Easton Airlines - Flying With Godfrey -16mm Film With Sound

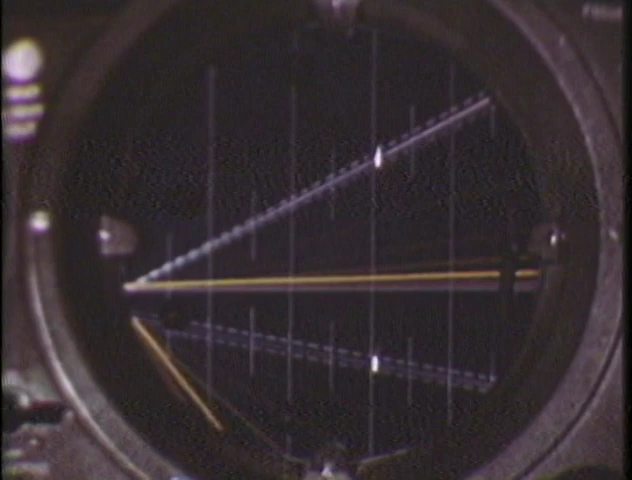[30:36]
Etched right on the scope is both glide path and localizer, and any deviation can be detected and measured in feet.
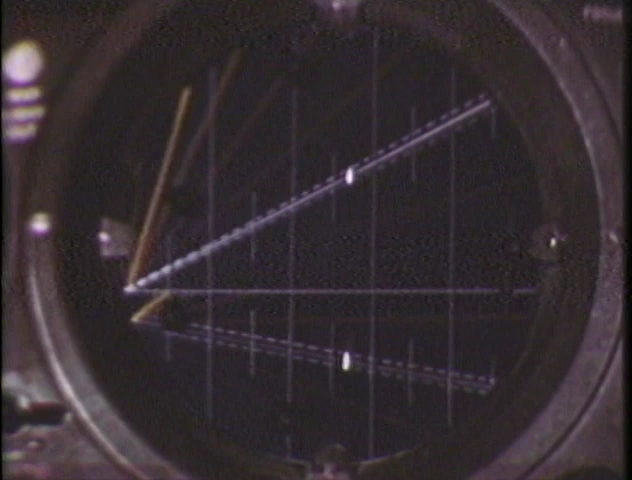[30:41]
You are 4 miles from the end of the runway. 200 feet to the right, of course, but correcting nicely. Your glide path is good. You are 3 miles from the end of the runway. Your course is good. Glide path slightly low, but okay.